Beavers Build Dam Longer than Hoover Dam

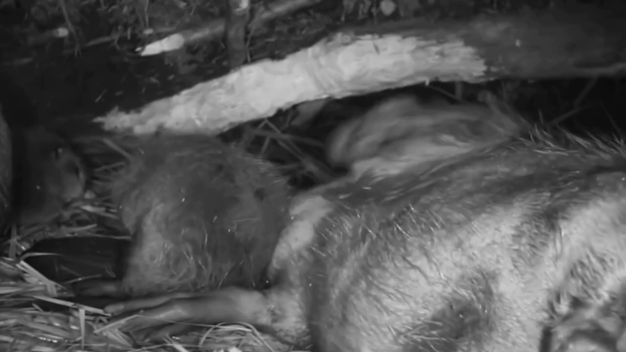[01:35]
Inside their lodge, beavers have a safe place to sleep, raise their babies, stay warm in winter, and hide from its bloodsucker predators.